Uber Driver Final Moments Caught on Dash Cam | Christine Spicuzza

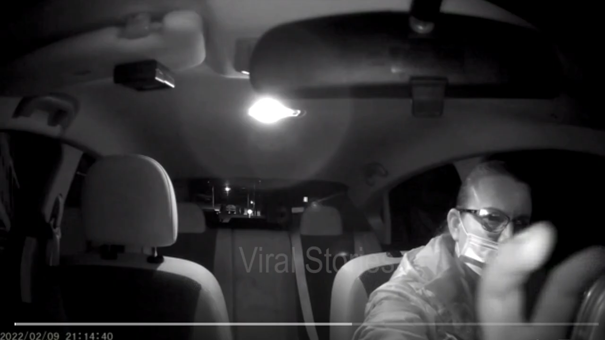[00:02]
A terrifying dash cam video captures the moments before an Uber driver was murdered. In Allegheny County, Pennsylvania, the prosecution presented 20 minutes of video from Christina Spakusa's Uber, a 38-year-old mother of four trying to make extra money for her family.
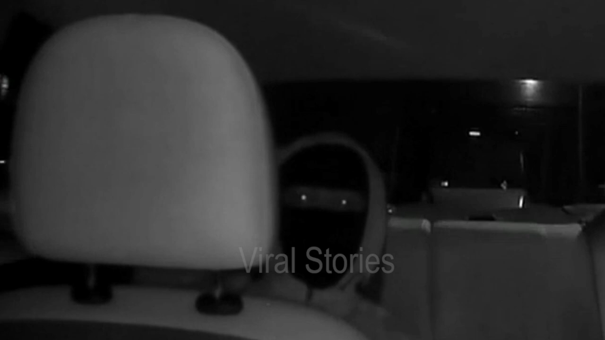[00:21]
These would be the last images of her alive. Calvin Crew entered the backseat. He had his hood pulled over his head, and everything but his eyes were hidden by a black face mask. He didn't move, only mumbled a few words. Did you have a good day today? Spakusa happily inquires, Did you have a good day today? Ten minutes into the journey, he murmurs, to which Spakusa replied, That's good. Crew, 22 can be observed sliding to the center of the backseat after the trip had been going for 18 minutes and produced a firearm.
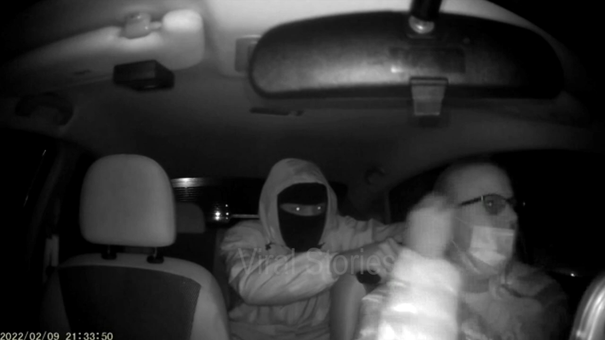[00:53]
He held the gun to the back Spakusa's head while grabbing her hair. Detective Lori McKeel from the Allegheny County Sheriff's Office stated, she attempted to reason with him and tried to appeal to his humanity. The journey continued after the dash camera was pulled from the windshield.